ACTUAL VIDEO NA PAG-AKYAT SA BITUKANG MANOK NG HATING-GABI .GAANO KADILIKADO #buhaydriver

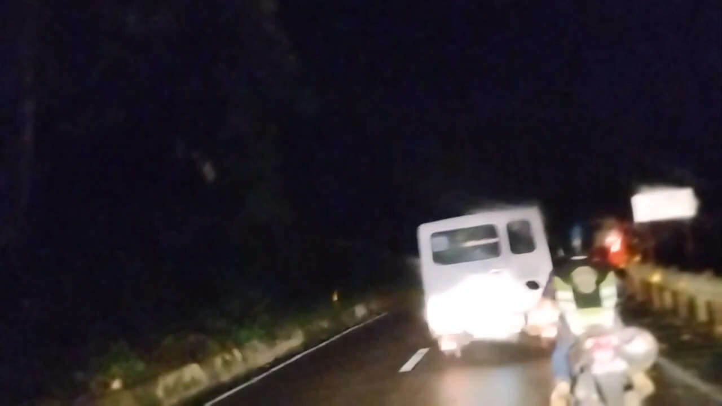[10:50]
Bagal ka lang dito. Alam mo, papaspas ka pa. Hirap yan, nandun nakamotor ka, tapos pababa. Brake ka lang ng brake. Hindi mo, paano siya mag-brake? Pag-ipot. Ito yung taillight, ano niya? Taillight niya.